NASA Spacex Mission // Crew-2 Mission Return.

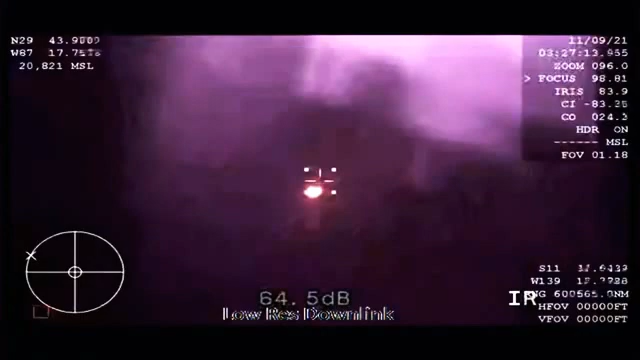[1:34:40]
Wonderful to hear from the crew on the other side of the blackout period, the WB-57 high-altitude aircraft providing that thermal imaging.
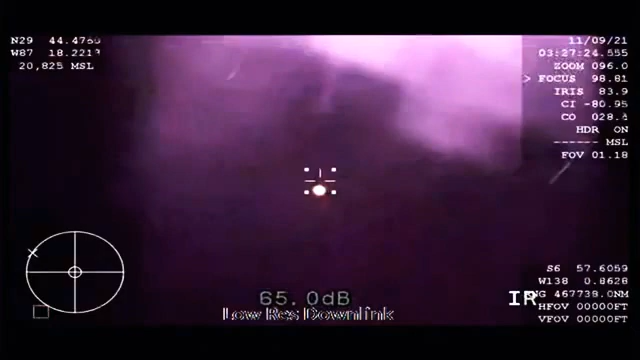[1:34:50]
We saw the tail of the entry of the vehicle itself. Absolutely Dragon, beautiful. GPS converge. Expect nominal altitude for drogues. Copy GPS, nominal altitude. So again, nominal altitude for drogue deployment. That happens at about 18,000 feet.
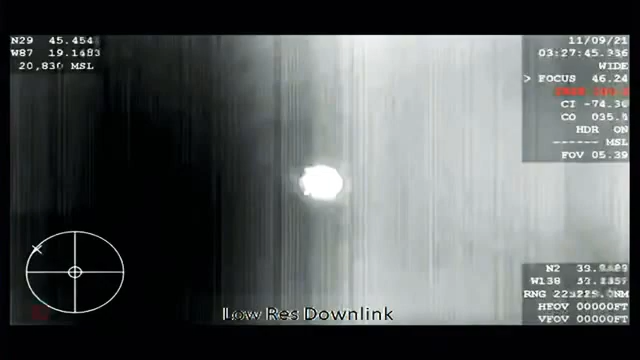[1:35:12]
Again, good news after good news, Gary. Things are looking great for Crew 2 return. I am loving this flight. That altitude expected 1 minute from now. Right as anticipated, Andy. Dragon, brace for drogue window.
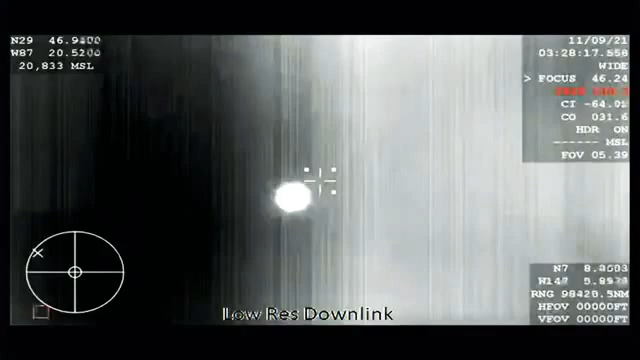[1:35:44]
The thermal imaging system on board the WB-57 is getting us great views of the capsule, but should give us equally good views of the drogue deployment,
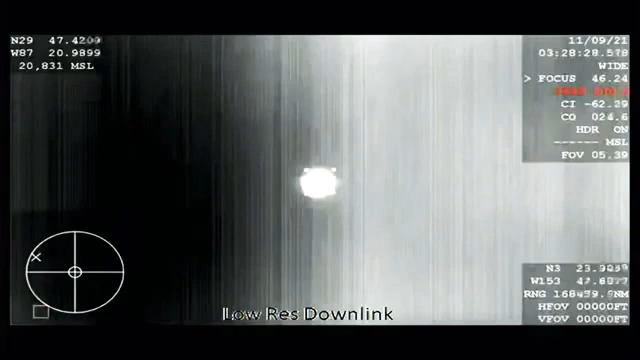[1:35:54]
expected seconds from now.
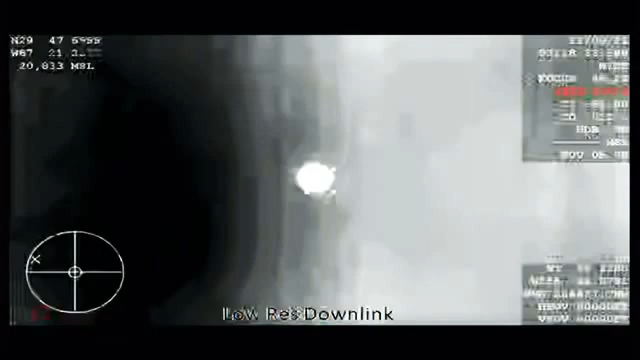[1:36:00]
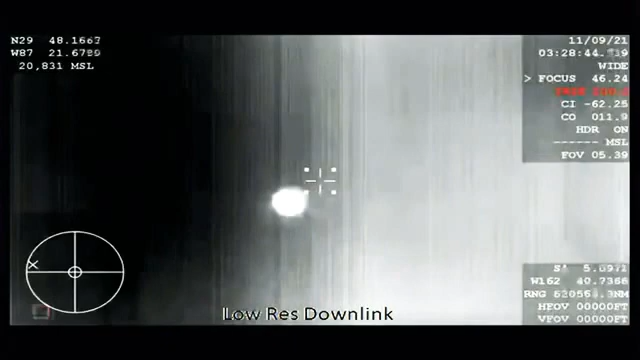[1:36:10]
The capsule is traveling about 350 miles an hour. And the drogue chute's job is to slow it down to about 120. Drogues deployed. Confirmation.
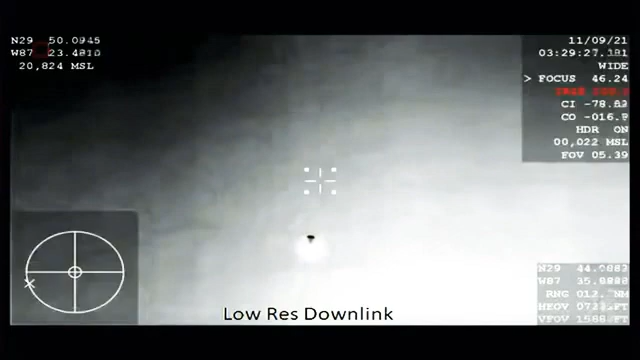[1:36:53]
That'll slow us down from 350 miles an hour to 120 miles an hour. Dragon, visual on two healthy drogues. Descent rate nominal. Copy. Great news. So in about 30 seconds, the main chutes are going to come out.
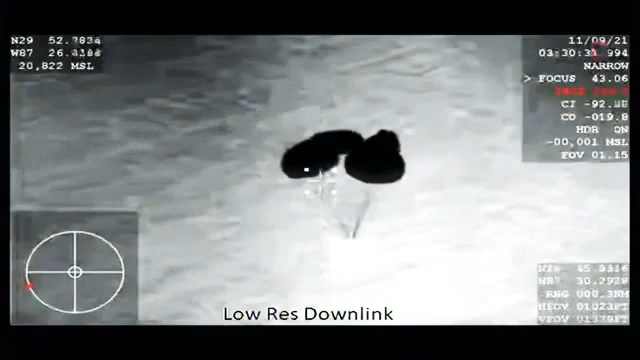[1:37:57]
Descent rate is nominal. That means we are expecting splashdown 3 minutes from now.
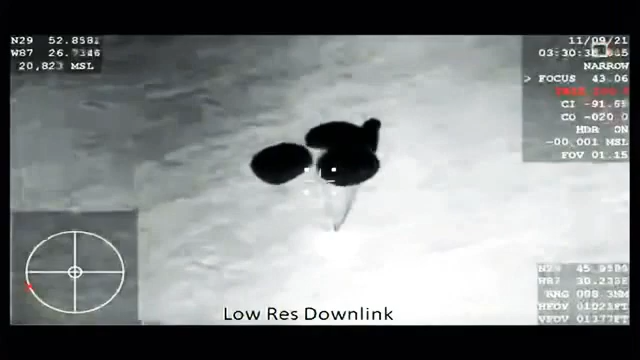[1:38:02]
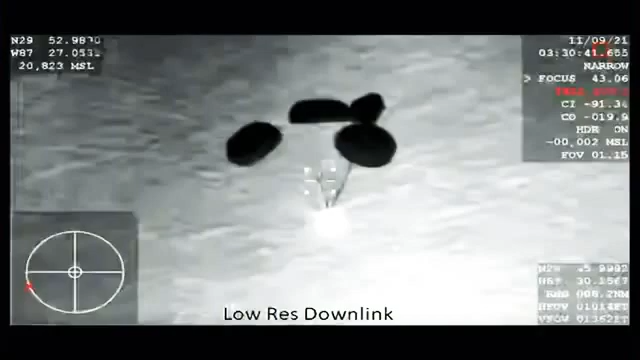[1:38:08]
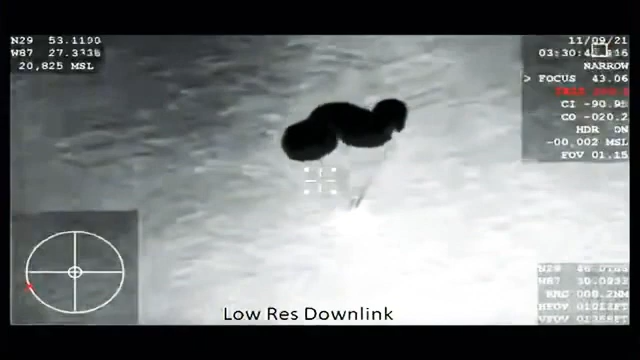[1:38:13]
Visually, you can see one of the mains taking slightly longer to inflate.
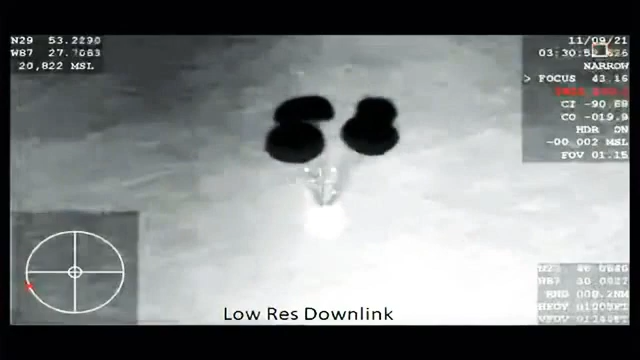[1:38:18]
Meters.
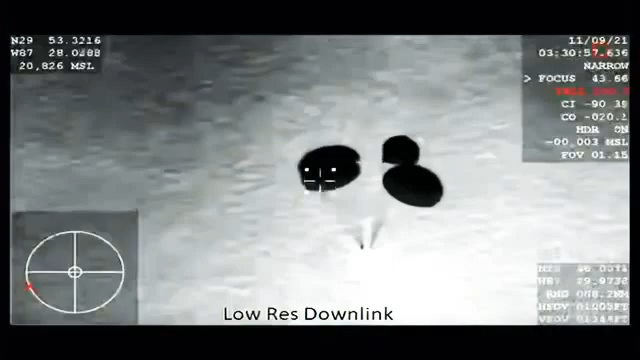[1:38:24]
But the teams are tracking that as a nominal inflation rate, and the descent rate is as expected.
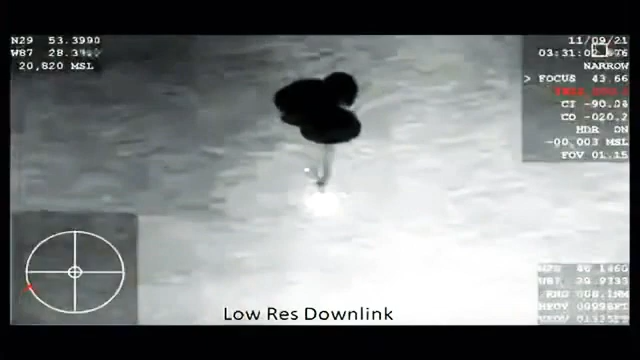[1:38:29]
We do have four healthy mains, and we are expecting an on-time splashdown.
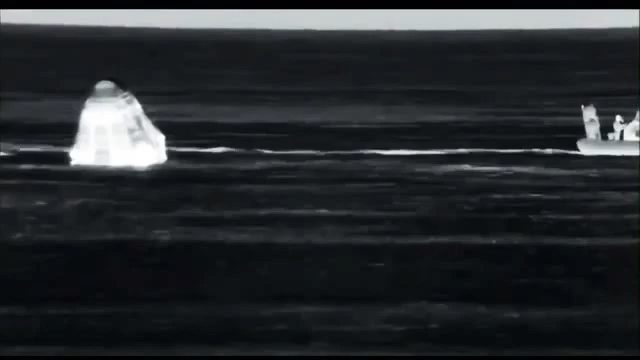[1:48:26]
It is truly an international team. From the camera views that you're seeing right now on board the Go Navigator is teams representing NASA, SpaceX, European Space Agency, and the Japanese Japan Aerospace Exploration Agency, all of them on board. Truly an international government and commercial joint effort to make something like this possible.
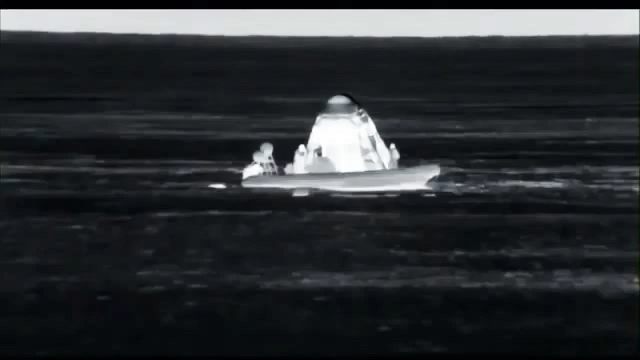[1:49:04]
So this is the first fast boat. Right now it is essentially doing safety checks,
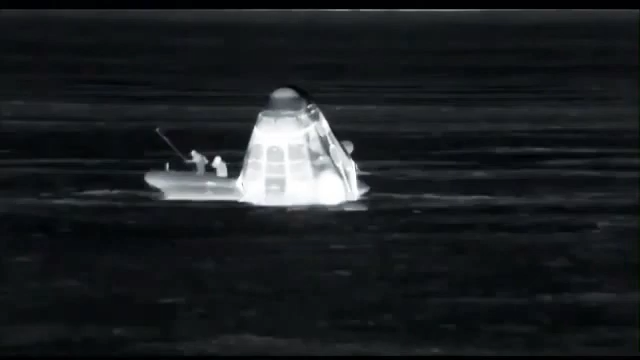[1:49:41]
making sure that ordnances and hypergols are still not persisting in the area immediately around the vehicle. They're also doing essentially an inspection of the capsule itself to make sure that integrity-wise it is good before we start to... again, rig the equipments for hoisting later on tonight.
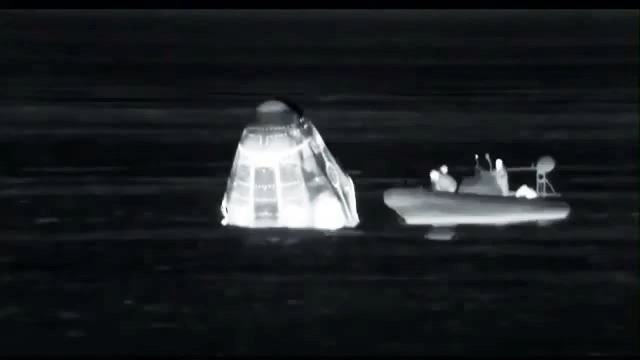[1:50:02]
So again, it's going to take some time. We're shooting for less than an hour to bring the Dragon Endeavor onto the recovery ship and to open up the hatches and egress the crew or take them out and bring them onto the medical facilities. I can only imagine the views that were possible from right there in the Gulf of Mexico. Let's see. We do have a call-in from Leah Cheshire, NASA Communications,